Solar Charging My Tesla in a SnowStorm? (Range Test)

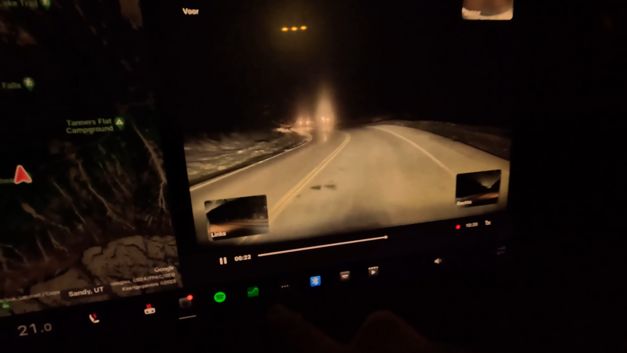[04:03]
watch this front dash cam so you have those three trucks coming out the corner and then this guy honks at me like three times and this is why